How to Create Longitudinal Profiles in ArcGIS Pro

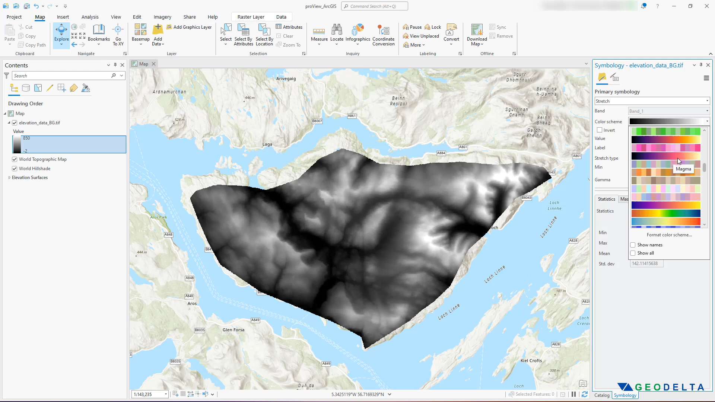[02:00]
But just for visualization purposes, I'm just going to click right over here and maybe assign a bit of a different color scheme where we would be able to see a bit more vibrance going on. For example, something like this.
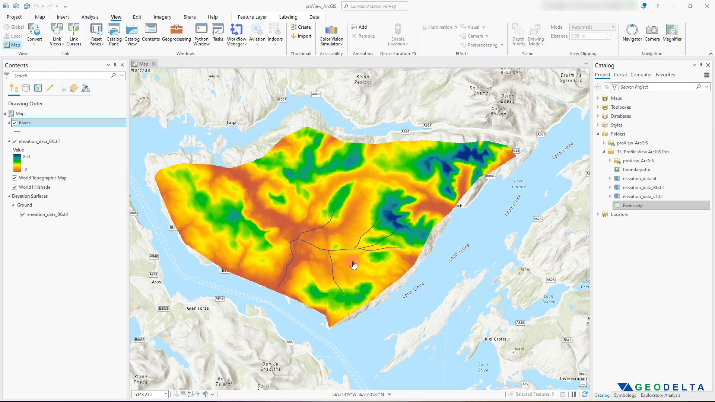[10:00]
And let's say that I'm interested in getting the profile of this main river line.